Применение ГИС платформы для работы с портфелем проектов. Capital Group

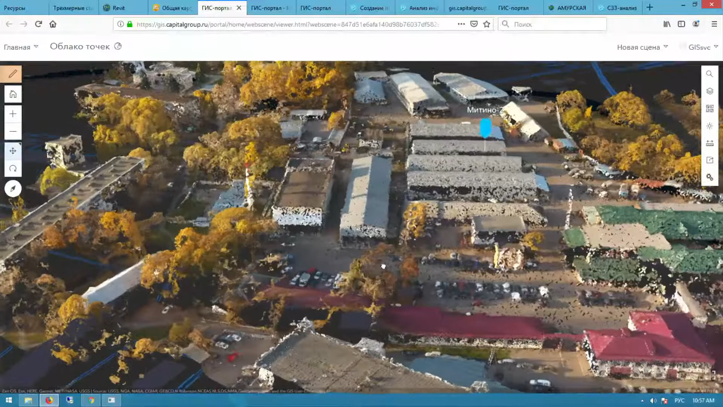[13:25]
И при необходимости произвести какие-то простейшие действия по измерению высот,